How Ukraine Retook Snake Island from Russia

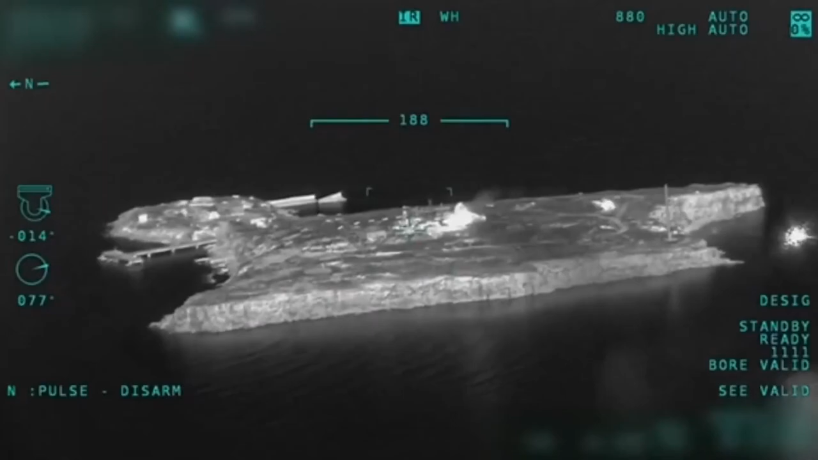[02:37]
Starting from 26th of April, Ukrainian forces bombarded Russian forces occupying Snake Island with air strikes and artillery.
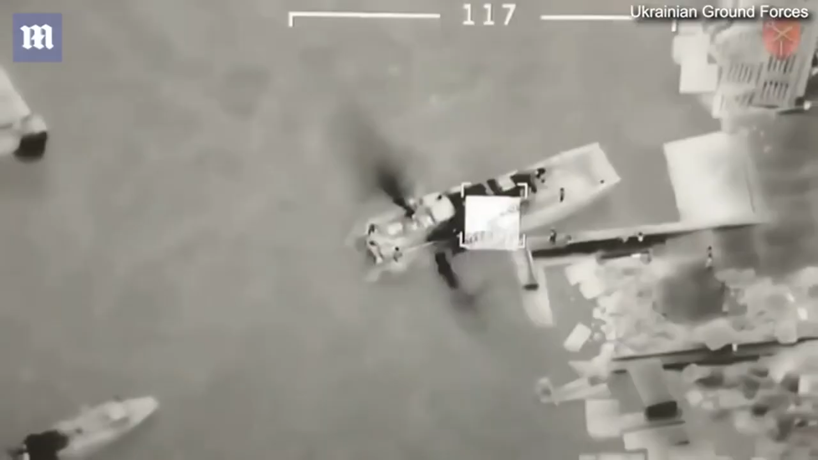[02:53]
Russia continues moving equipment and personnel to Snake Island despite failing to establish air superiority.
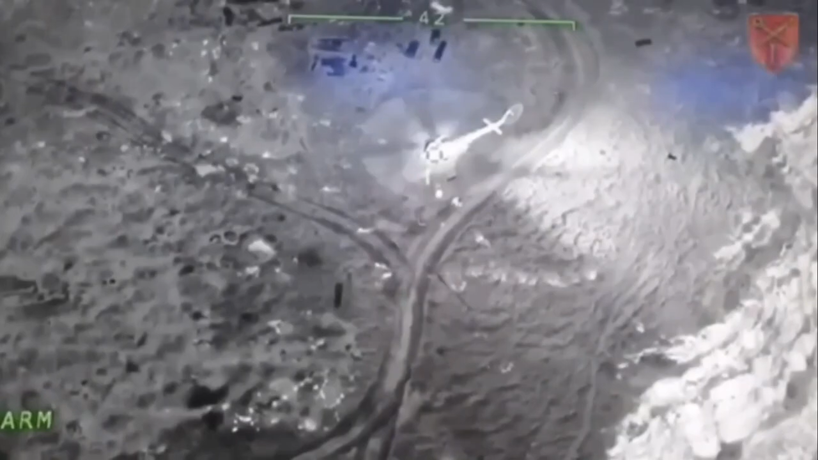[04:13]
and at least one Russian helicopter was intercepted by Ukraine.